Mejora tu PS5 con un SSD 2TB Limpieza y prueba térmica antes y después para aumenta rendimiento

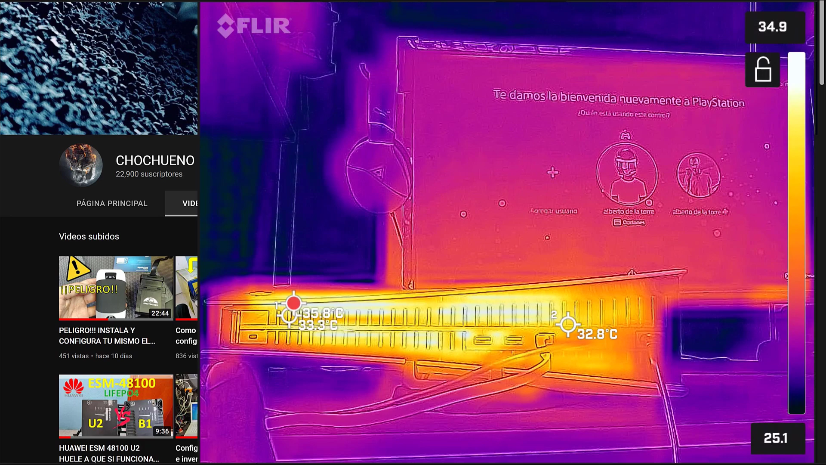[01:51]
uno en la parte izquierda de la consola, otro en la parte derecha de la consola y este puntito rojo que se está moviendo siempre va a marcar el punto más caliente que está ahorita enfocando esta cámara térmica. Así que vamos a ejecutar un juego durante 15 minutos y vamos a ver qué temperaturas nos da la consola en este estado de funcionamiento. Pues como podemos ver en estos ocho minutos que lleva funcionando el sistema,
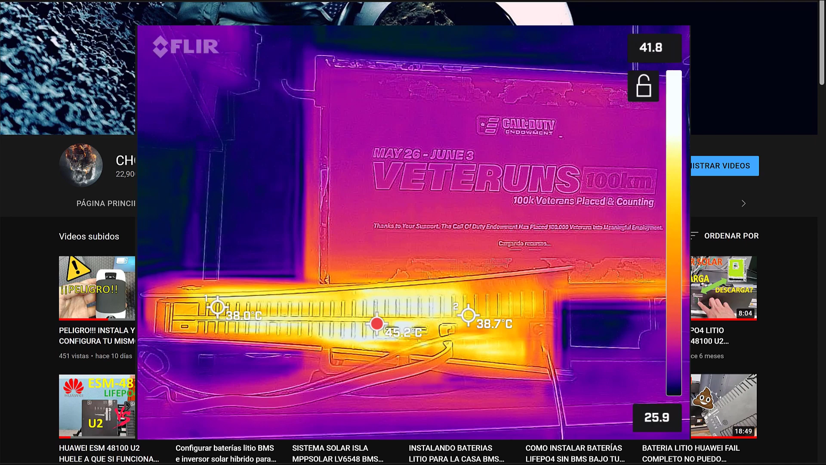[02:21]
ha alcanzado una temperatura máxima de 45 grados justamente en este punto. Vamos a echarnos otra partida para ver si las temperaturas llegan a ser más altas. Está a los 63 grados en estos casi 25 minutos de juego. Así que una vez teniendo estas medidas vamos a proceder a desamblar la consola
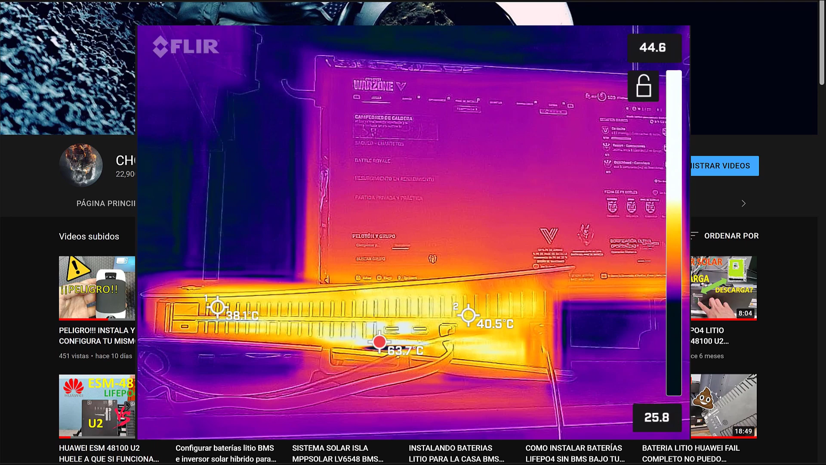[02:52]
para hacer la limpieza acorde a lo que nos dice el manual de usuario de Sony, en este caso para la PlayStation 5, para posteriormente ver si hay alguna diferencia en su rendimiento en las temperaturas máximas alcanzadas de operación.
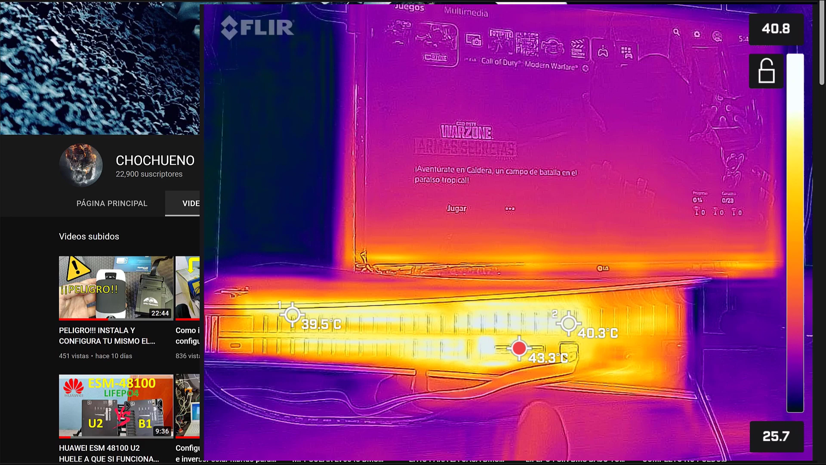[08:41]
Pues muy bien, nuevamente tenemos la consola con los 2 puntos de medición fijos, y este tercer punto que se va a estar moviendo de acuerdo a la temperatura más alta que encuentre en estos puntos.
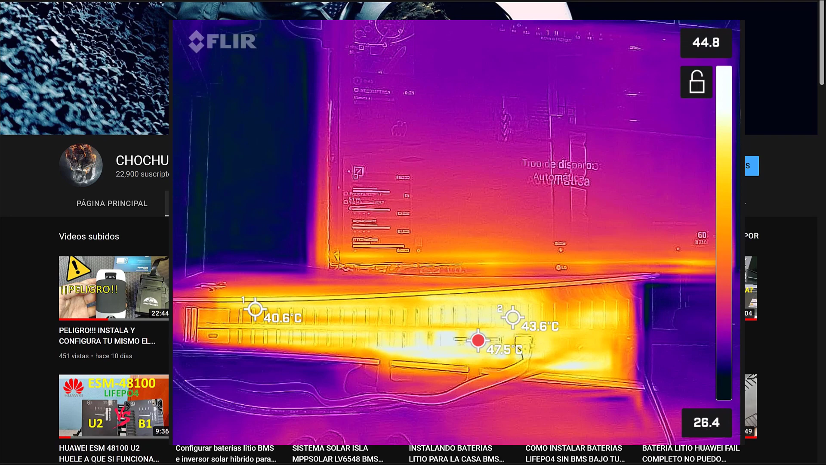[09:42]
cuando ahorita después de la limpieza podemos ver que tenemos dos puntos diferentes con las temperaturas relativamente altas, lo que nos da a entender que una vez realizada la limpieza, la superficie de disipación de calor mejoró con respecto a cómo la teníamos antes de limpiarla.